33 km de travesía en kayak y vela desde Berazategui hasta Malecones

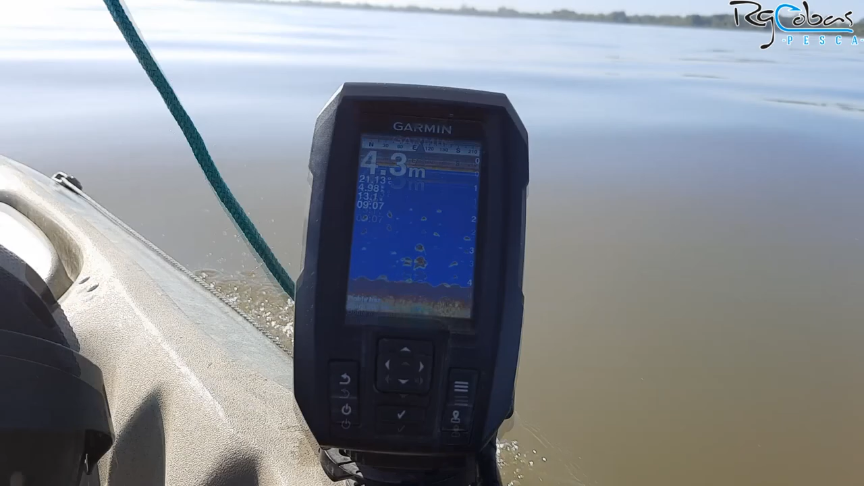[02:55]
On screen: depth 4.3 m
Hay 4 metros y dice que estamos con un agua de 21 grados y desplazándome
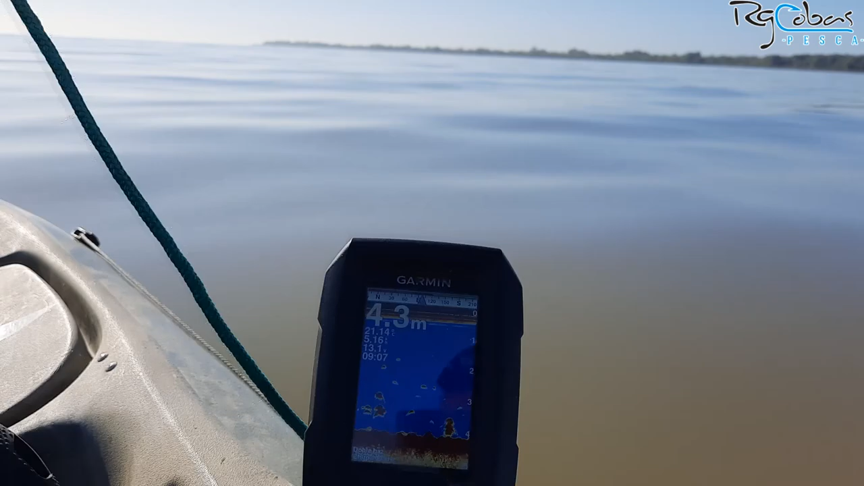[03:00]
On screen: depth 4.3 m
ahora que estoy paveando a 5,2 kilómetros por hora. Recién estaban 5,5.
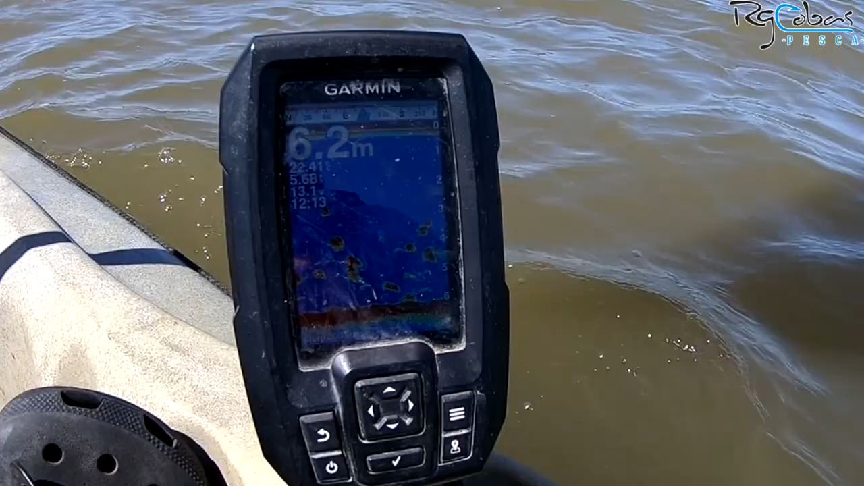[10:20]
On screen: depth 6.2 m
5,6, 5,5, 3, 5,3. Estamos. Mira, 5,7. Ahí agarré el timón con la otra mano. 5,6.
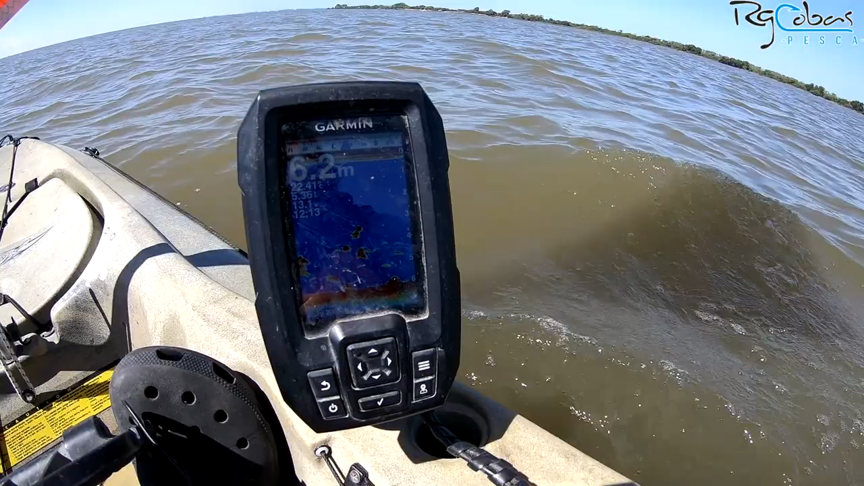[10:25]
On screen: depth 6.2 m
Un lujo, con nada de viento. Mira, 5,5.